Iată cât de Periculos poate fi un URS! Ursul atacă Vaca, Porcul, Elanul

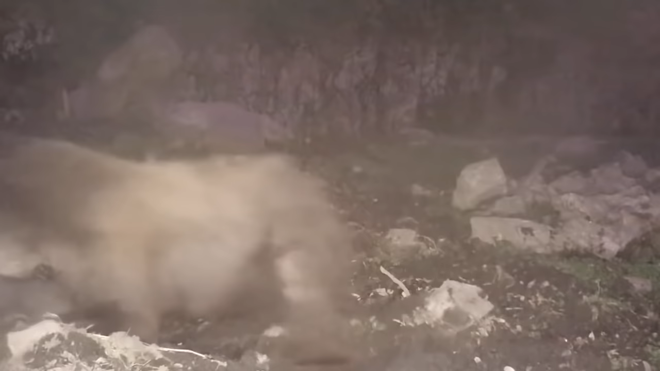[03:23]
Această înregistrare e una la milion. Camera video ascunsă, plasată în pădure, a capturat niște imagini unice.
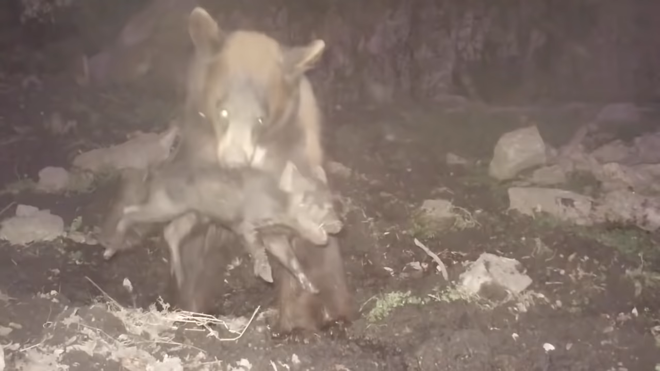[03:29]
Ursul, îngoană după niște porci sălbatici, prinde un pui.
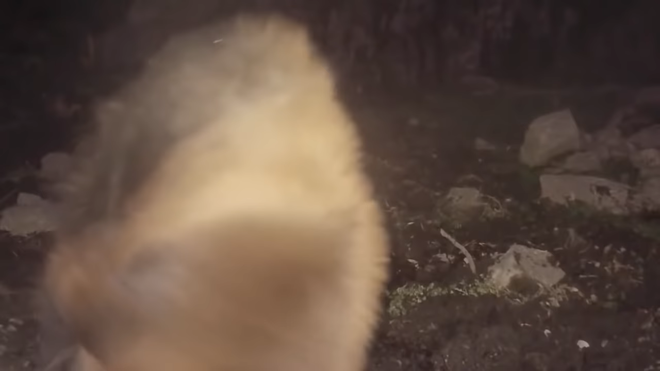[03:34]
El îl înșfacă de spate și începe să pozeze în fața camerei, de parcă lăudându-se cu prada sa. El s-a apropiat îndeajuns încât fiecare dintre noi, în detalii, să poată examina captura.
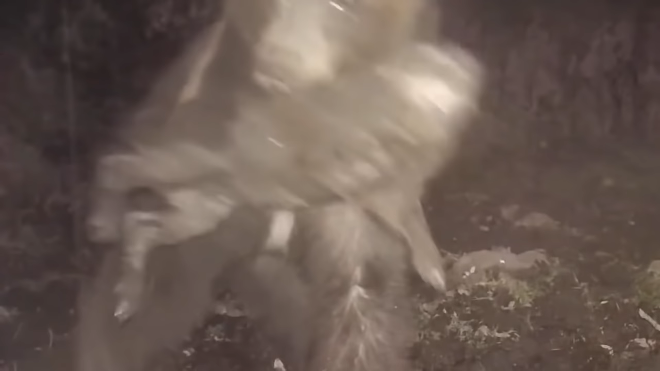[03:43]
Urșii deseori vizitează fermele oamenilor, unde nu se rușinează să guste un pic din porcii domestici.